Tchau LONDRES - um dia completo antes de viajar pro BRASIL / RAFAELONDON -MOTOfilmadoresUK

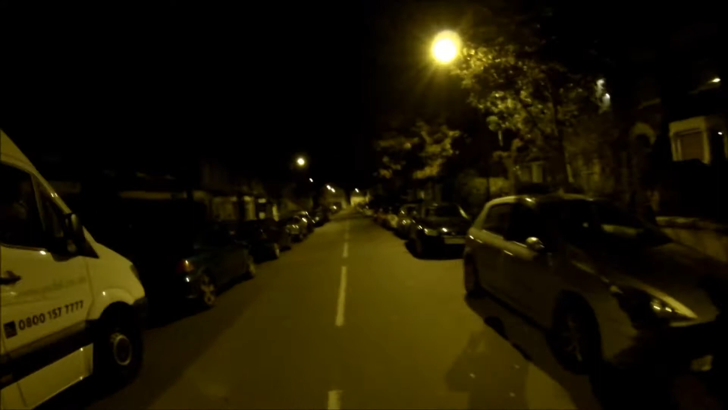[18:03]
As ruas são desertas, aqui você pode andar uma, duas, três horas da manhã. Não tem problema, tá vendo? Não tem perigo de ladrão. Você anda com um iPhone aqui na mão, entendeu? Não tem problema. Assim, lógico, todo lugar no mundo tem uns perigos, né? Mas tá muito frio. Minha mão tá congelando de segurar a câmera aqui.